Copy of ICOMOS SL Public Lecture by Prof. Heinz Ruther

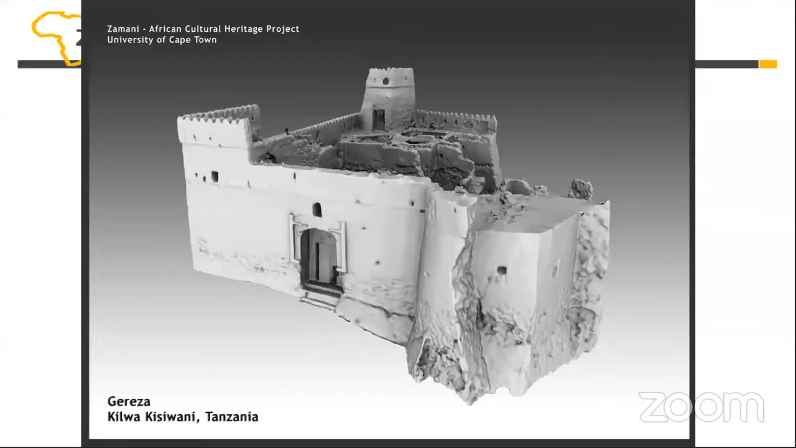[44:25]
And that's a model of the Guresa. It's one of my favorite sites. It's not much tourism there.
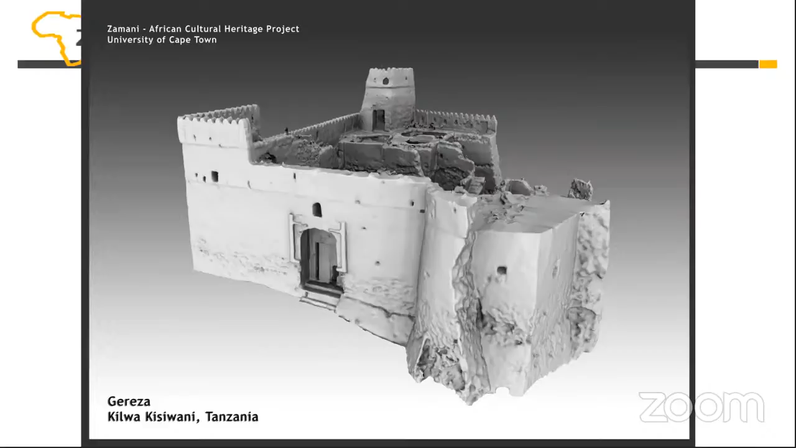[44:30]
Very few tourists, in fact. And it's still very original in many ways.
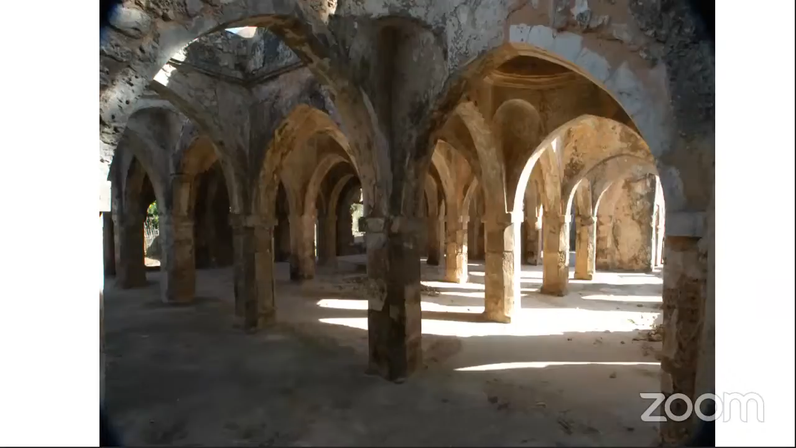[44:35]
That's the beautiful inside of the Mosque of Kilova. And this is our model of the outside.
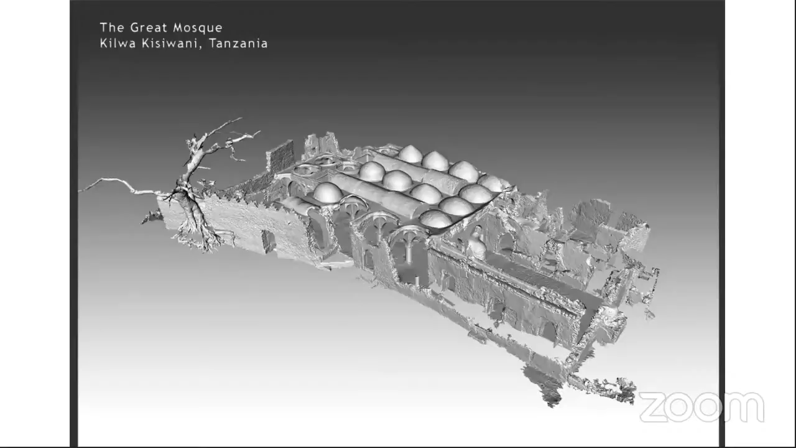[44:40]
You can go in. This was in the early stages where we didn't texture. I want to go back and do some texturing there. Another view of the mosque.
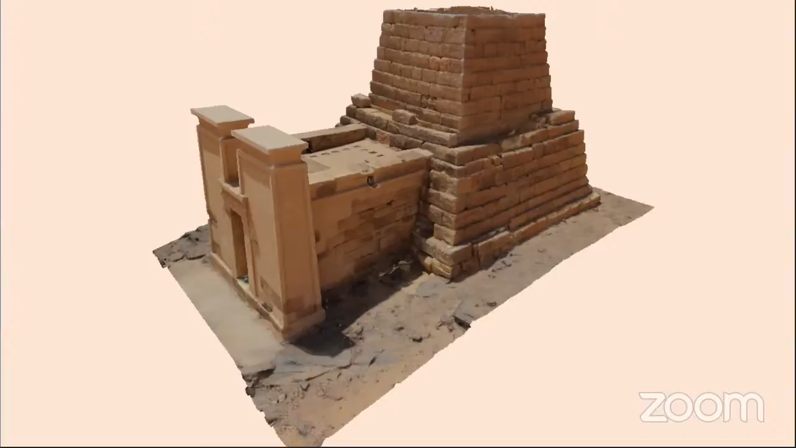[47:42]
The so-called black pharaohs of Meroy buried there. They had underneath the pyramid, as opposed to the Egyptians, which, as you know, have their tombs inside the pyramid. Another view is an orthogonal projection.
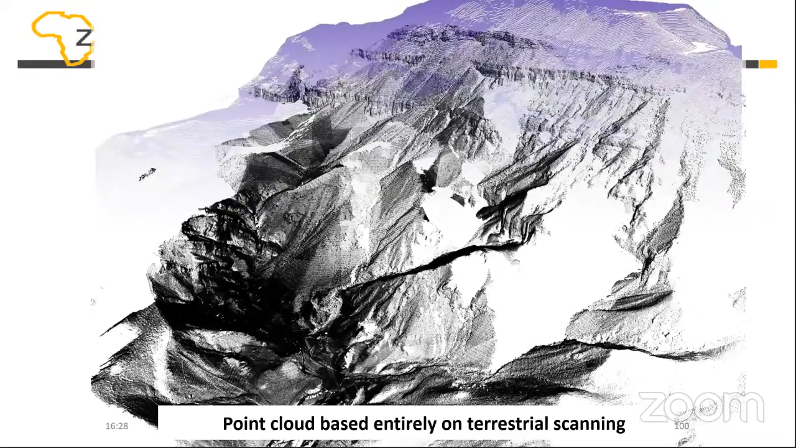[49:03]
On flying drones. And we also couldn't see everything from there. This is a contour map. And then we draped the satellite image over it.
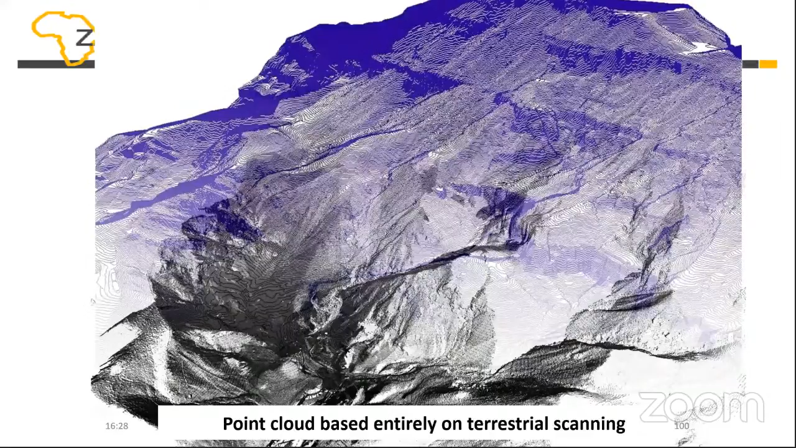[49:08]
And we did flood line analysis. So we established the flood lines. The reason was the Getty Conservation Institute wanted to know where the... The flood water would come down. It doesn't rain very often there, but if it drains, then it's bad because the ground is dry and it doesn't sink in. And there are serious floods and there are important tombs like the tomb of Nefertari is there.
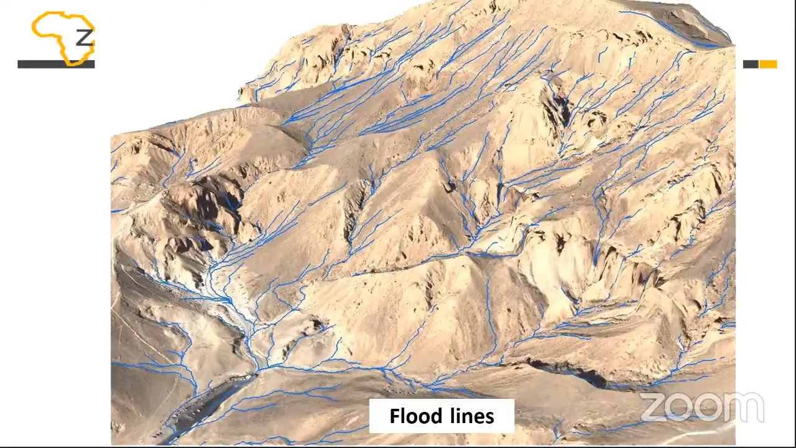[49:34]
And they want to know the way the water is running. These are the catchment areas. And the bottom of each of these shapes shows where the water comes together.
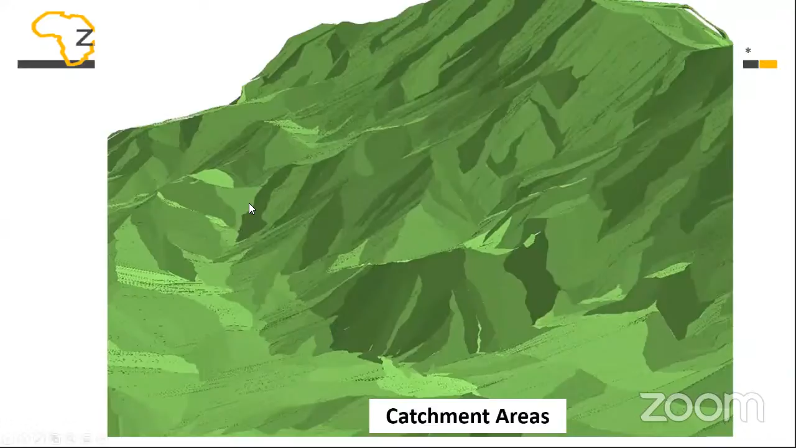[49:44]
We combined our scan with maps produced by some Egyptian... Sorry, by a US archaeologist. Kent was his name.
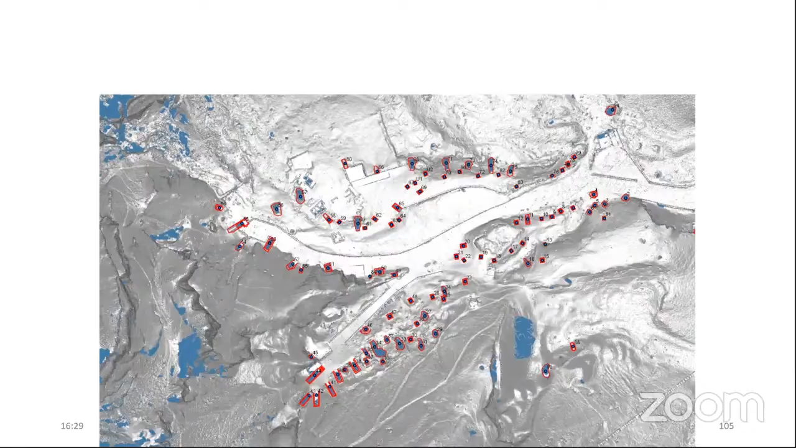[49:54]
We combined the data. He surveyed the tombs. We didn't survey the tombs.
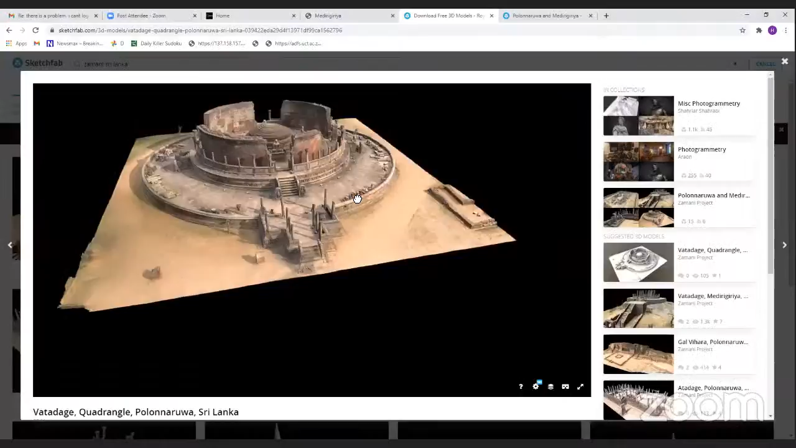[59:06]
is it visible yeah it's visible okay what i want to demonstrate here is that this model is from our web page if you go to our web page and you look for polmarua you will find this model
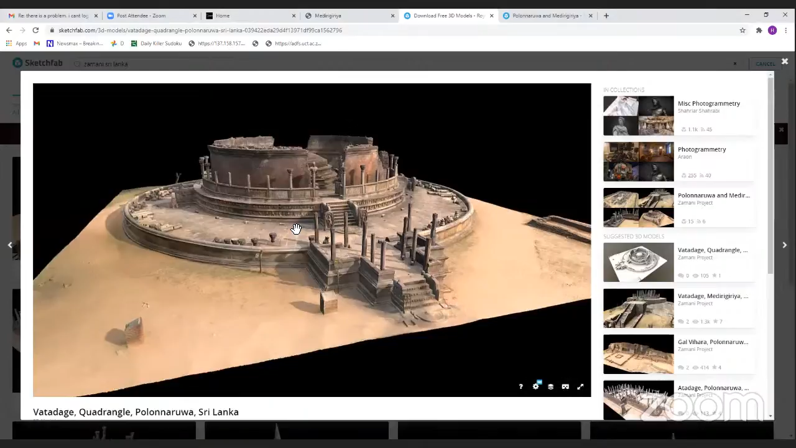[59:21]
and you can maneuver it you can measure in it you can see it from underneath and from top